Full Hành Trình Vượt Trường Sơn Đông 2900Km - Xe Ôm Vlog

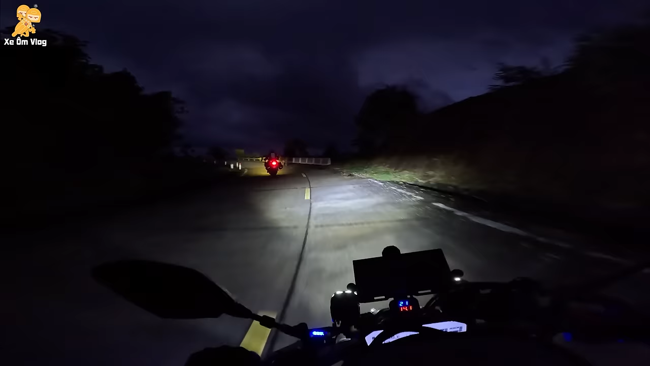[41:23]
Cái gì vậy mấy má? Thôi đi, thôi đi. Bên ta anh lại
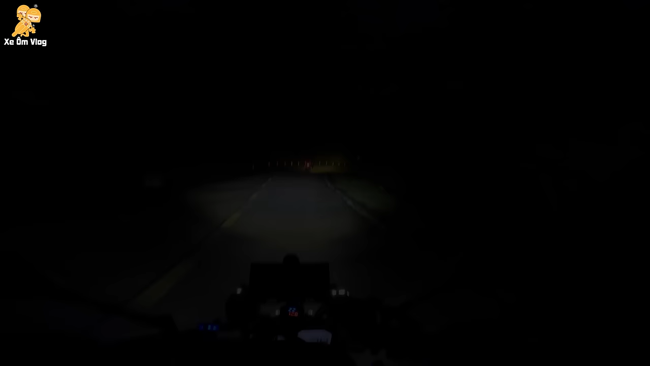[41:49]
ok các bạn, đây là đường lên đỉnh Quế. Trước khi họp mặt đủ mọi người ở ngay cổng chào đỉnh Quế á, thì mình có dẫn cái đoàn ở phía sau, vì team chia ra làm hai, tớp đi chậm và tớp đi nhanh. Lúc đầu á, thì mình chúc đoàn team đi chậm, nhưng mà sau đó thì mình dẫn đoàn đi chậm luôn, vì kinh nghiệm leader bỗng dưng trỗi dậy các bạn. Với lại xe mình full đèn nên mình dẫn đoàn cũng rất ok.
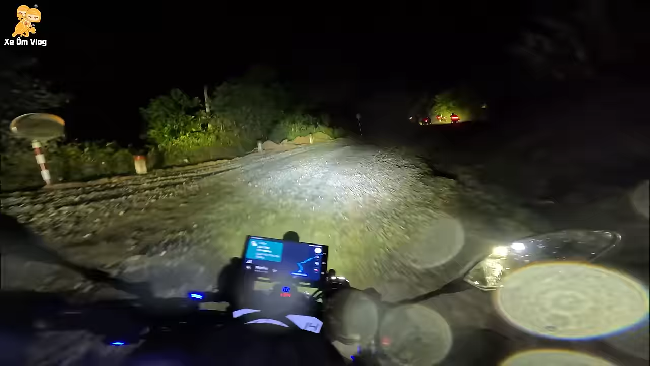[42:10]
Khúc này á, thì có một anh bị mất lái lao vào cái lan can bên trái nên mọi người dừng lại. Mình đang dẫn cái đoàn đi chậm nên là mình vượt luôn.
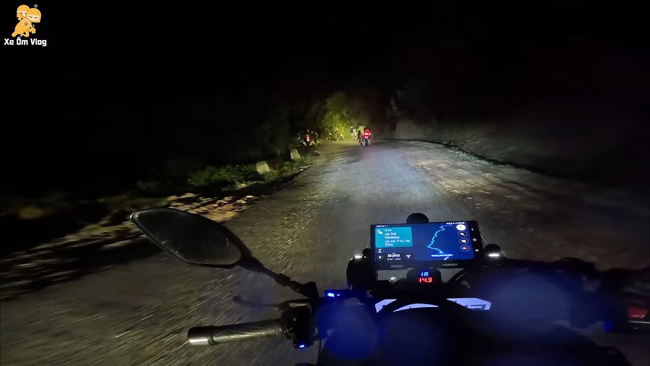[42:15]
Khúc này á, thì mình quắt đoàn đi chậm vượt lên luôn, nghĩa là mình dẫn đoàn lớn đi từ lúc này luôn.
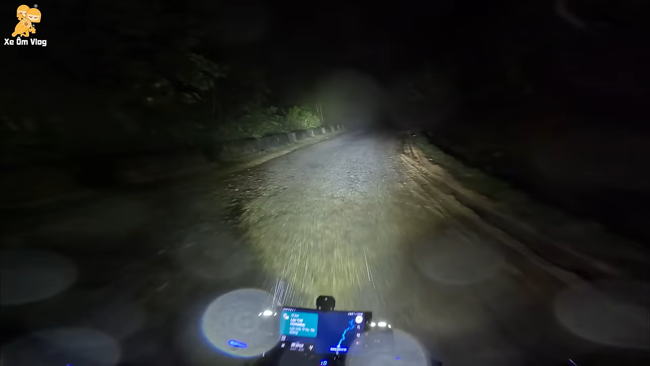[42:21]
Phải nói cái đường đi từ cổng chào đỉnh Quế lên đỉnh Quế là cực hình với cả đoàn, và nhất là mấy thằng cận lồi như mình. Mưa không ra mưa mà sương thì không ra sương, nó cứ ẩm ướt và hạt sương to như cái hạt mưa. Đóng kính xuống á, thì không thấy đường, mở kính ra thì mắt kính dính nước, càng không thấy đường. Tháo kính ra thì càng tệ hại hơn. Có mấy đoạn mình chạy không thấy gì phía trước luôn.
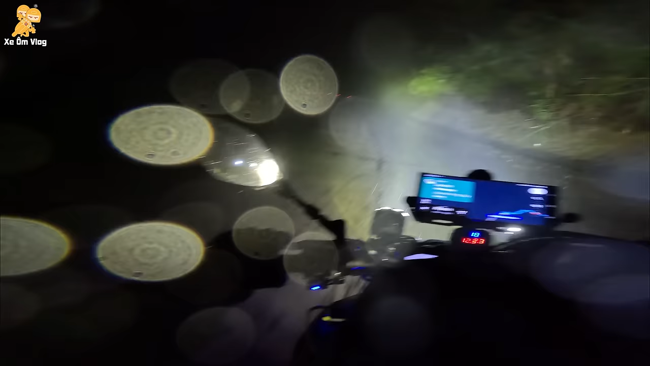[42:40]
Đến kế bên ổ gà thì mới thấy cái ổ gà và phản ứng. Các bạn nhìn tốc độ mình chạy là biết lúc này mình mù như thế nào liền. Thay vì thấy chướng ngại vật thì mình né từ trước. Cái này mình tới chướng ngại vật rồi mình mới thấy nó, nên là không kịp phản ứng gì hết. Đây đây đây, lúc này là lúc tệ hại nhất của mình nè. Kính nón bảo hiểm thì ngập nước rồi không xài được. Kính mắt của mình thì cũng tèm lem nước rồi cũng không thấy gì. Mà bây giờ mở kính ra thì chỉ có lao xuống vực thôi.
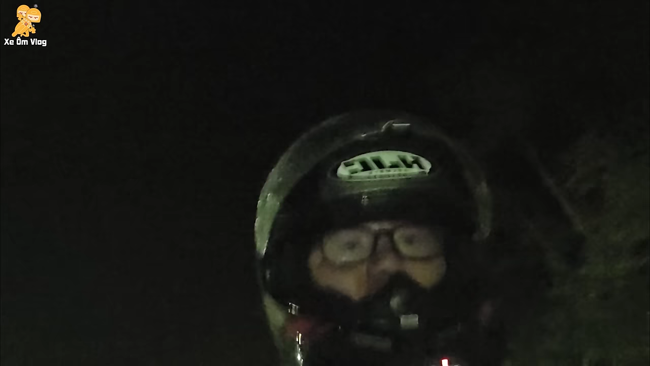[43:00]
Vì mình cận không nặng nhưng mà loạn thì nặng lắm. Loạn thị rất nhạy cảm với ánh sáng.
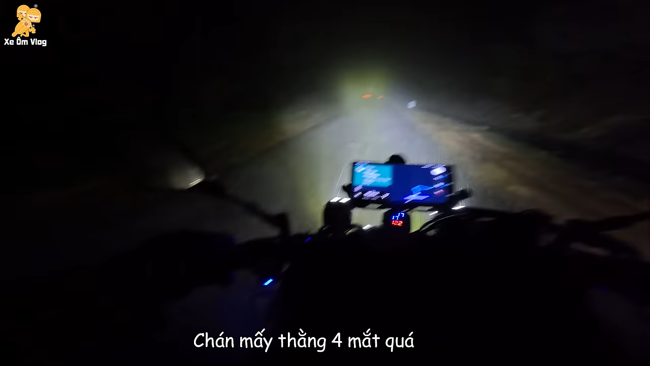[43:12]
Đây nè, đây nè, khúc cua này là chính thức mù luôn, không thấy đường để chạy luôn.
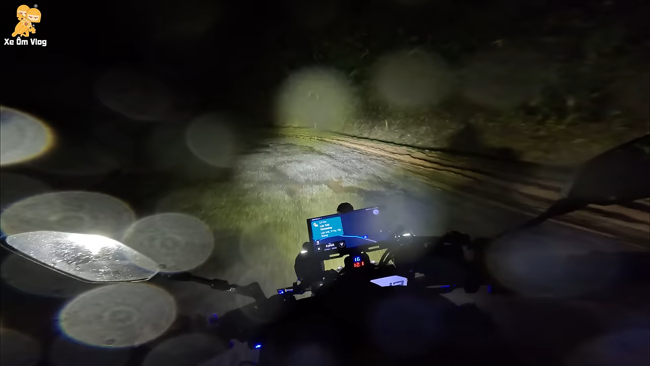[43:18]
Ôm cua không khác gì mấy bạn mới chạy xe, gặp ổ gà là không né được luôn. Vì thực tế vào lúc đó mình không có thấy được cái gì ngoài cái đèn xe của mình. Nó chỉ giúp mình đi đúng trên mặt đường thôi, chứ không nhìn được ở dưới đường nó có cái gì.
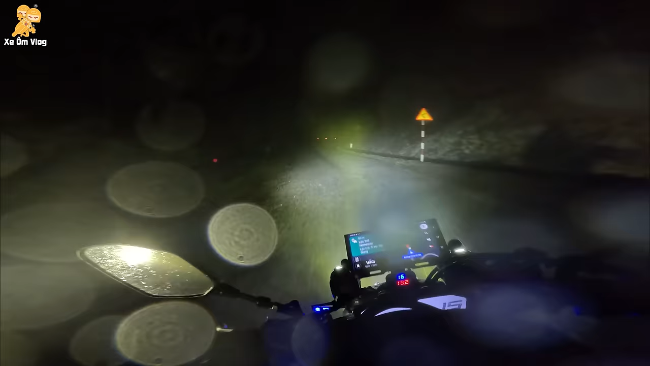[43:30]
Khúc này là còn chích tiệt hơn nữa. Tới định vị trên bản đồ rồi mà không thấy cái homestay nào hết.